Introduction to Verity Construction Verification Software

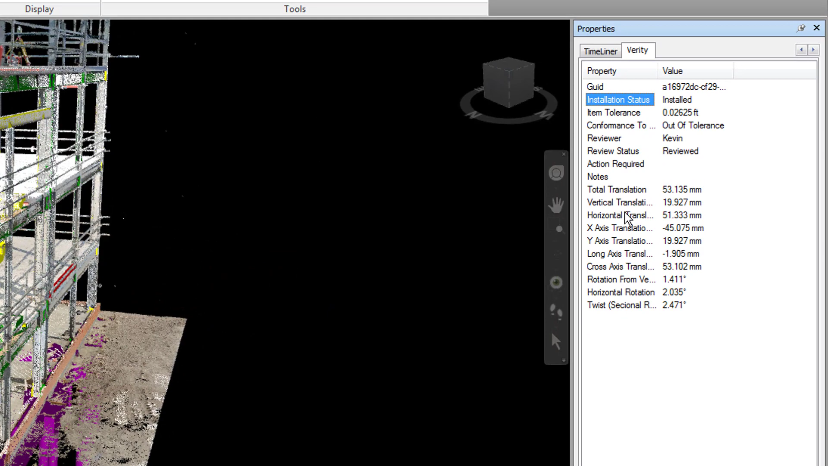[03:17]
Additionally, all of the Verity data can be exported to Navisworks and saved as an NWD file for further analysis and distribution.
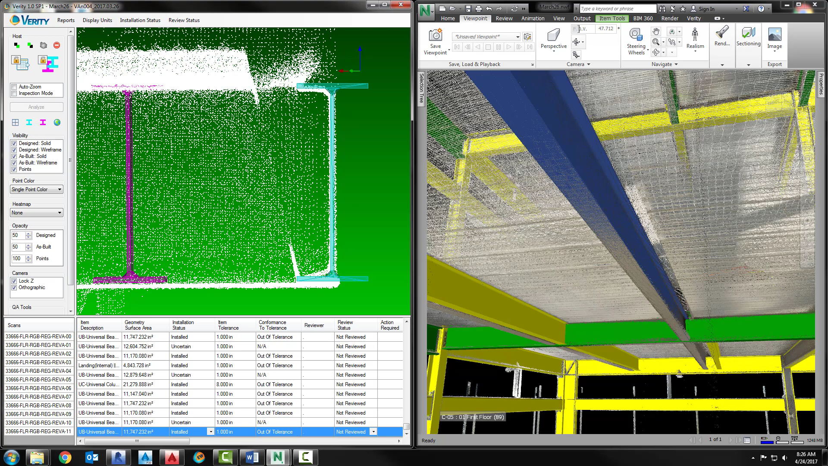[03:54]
Because Verity knows the as-built location of recently constructed objects,
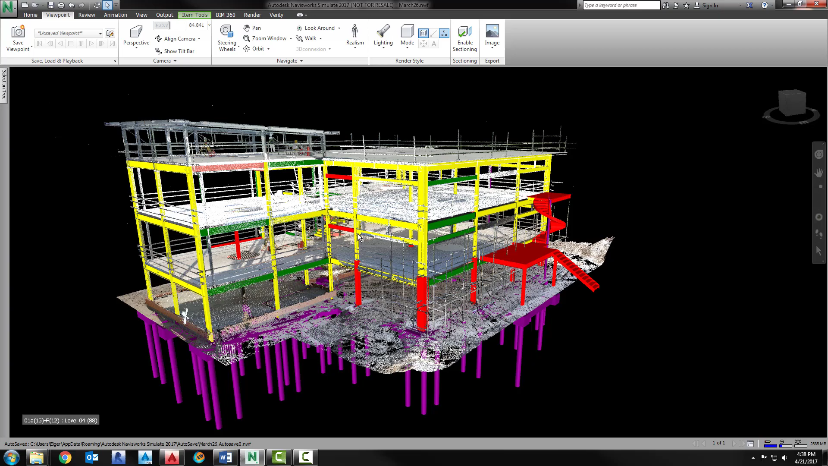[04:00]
the software can export that data back to Navisworks so you can perform clash detection on the as-built position of any element.
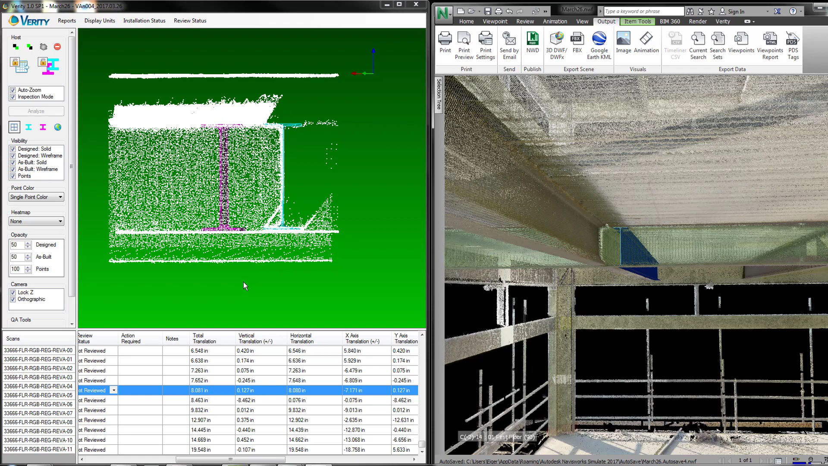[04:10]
Verity is a powerful new tool to give you unprecedented control over your construction project, ensuring work is completed on time, on spec, and to budget.